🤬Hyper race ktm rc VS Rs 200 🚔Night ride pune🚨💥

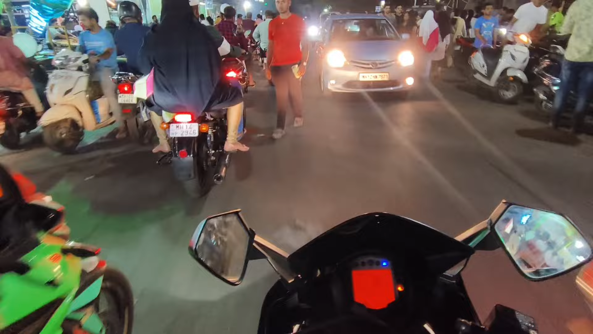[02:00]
हाँ बहुत पब्लिक है। मेरे को लगता है कि अभी ग्लव्स निकालना पड़ेगा, जम रहा नहीं अपने को बाइक चलाने के लिए ग्लव्स पहन के।